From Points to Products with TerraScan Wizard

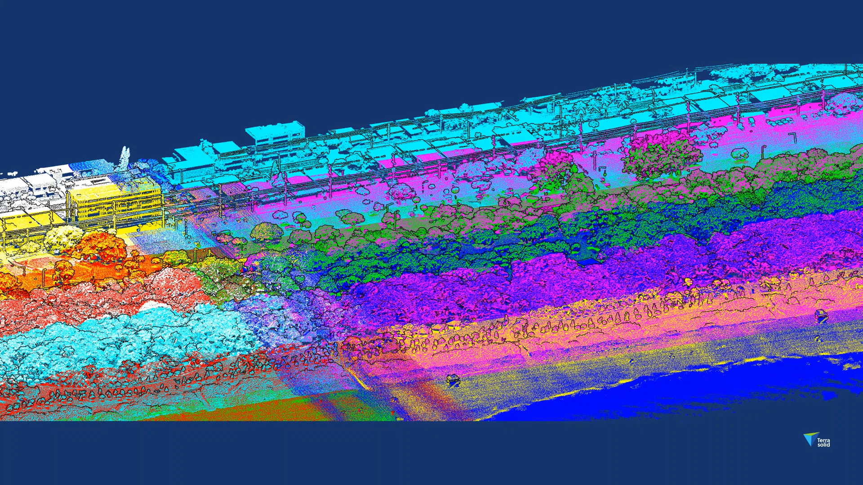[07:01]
Data is quite dense. This is displayed by flight line. A lot overlap appears. This screenshot shows already cleaned data. Without the overlap, the noise is removed.
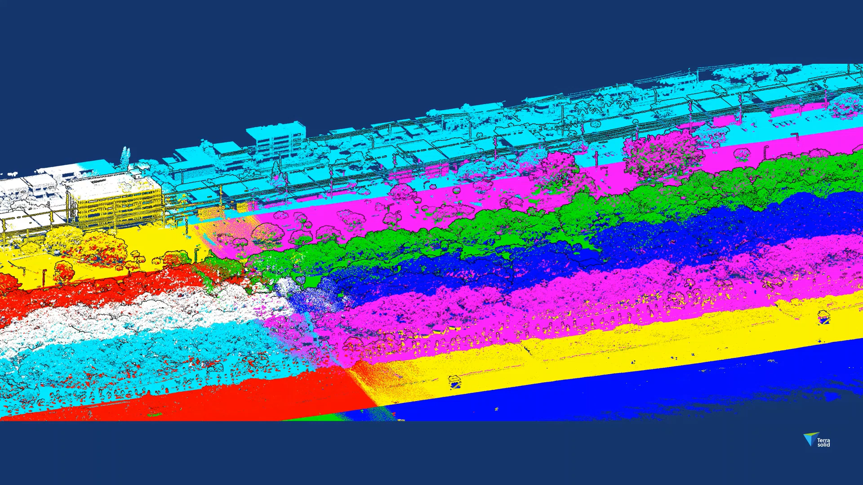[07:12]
As well some smoothing applied. Ground classification contains multiple steps.
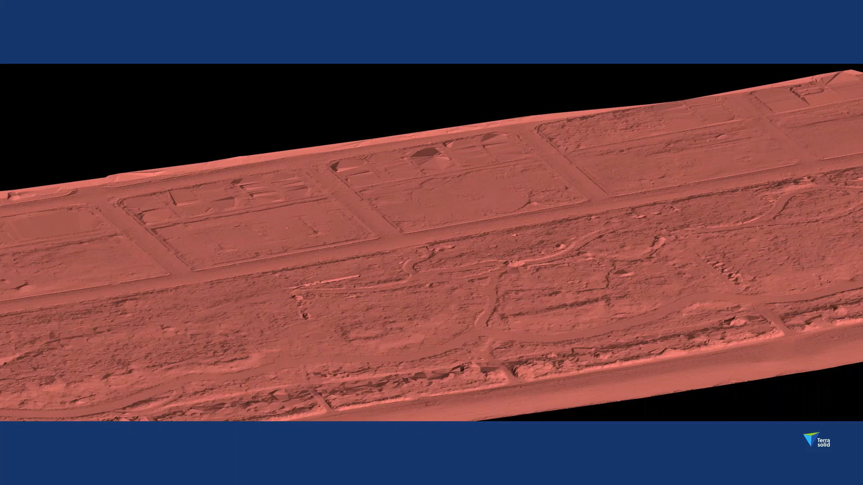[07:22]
As first potential ground is classified and later ground points picked from those. Then layering data by height from ground.
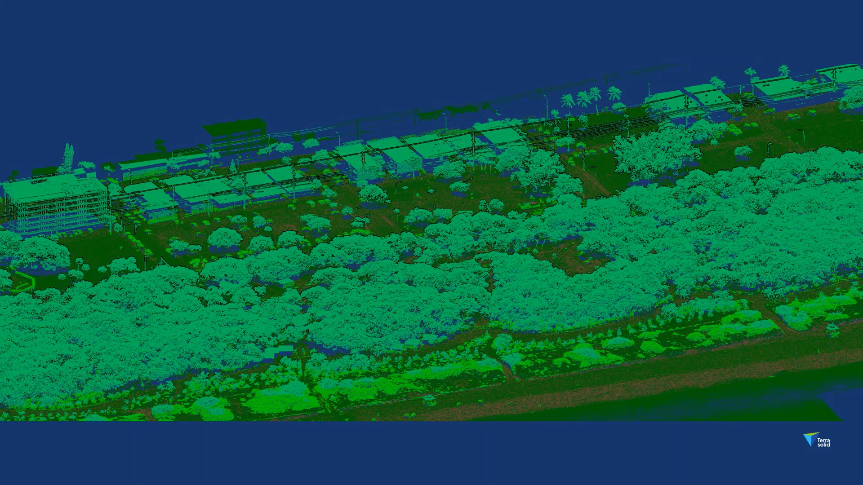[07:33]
And result. These are detected vegetation and trees, classified cars, building roof and walls.
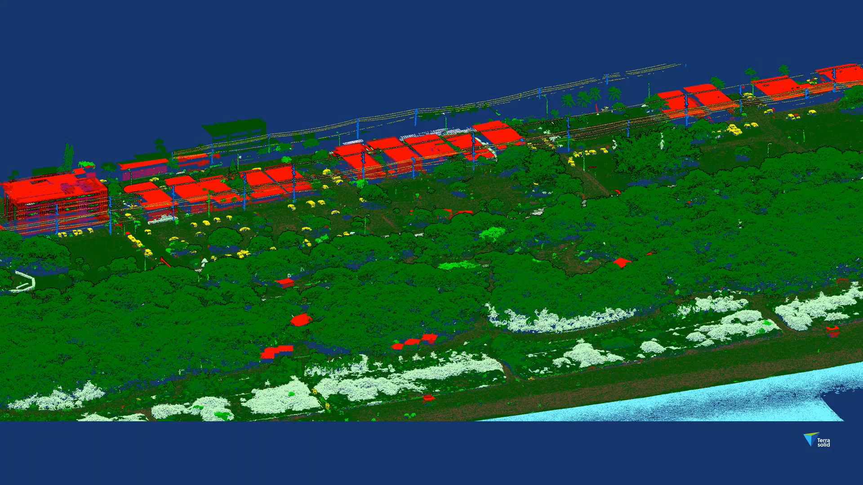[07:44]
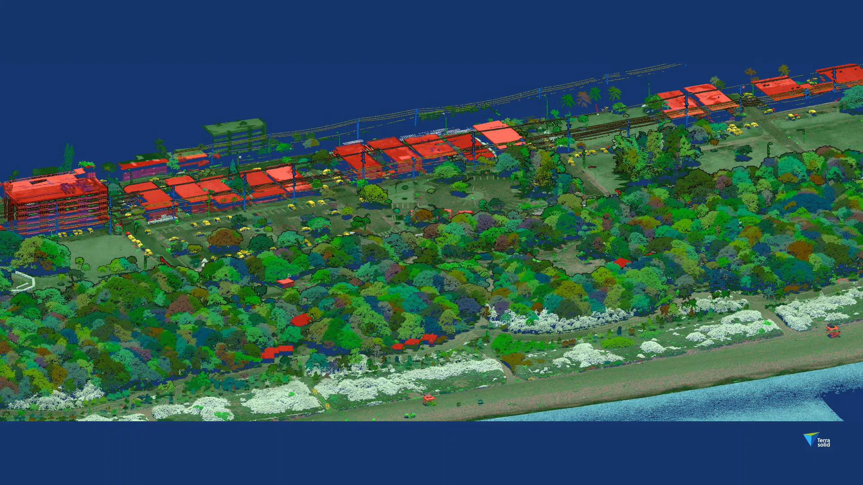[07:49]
From this point, you can improve classification with manual tools, apply extra steps to export the result. For example, trees were detected during trees classification, so you can export trees location and dimension attributes.
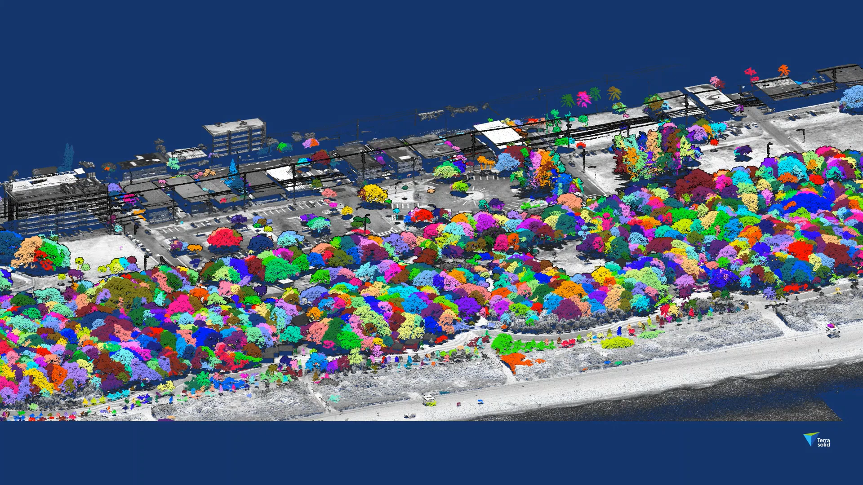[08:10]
Classified buildings can be as an input for building factorization.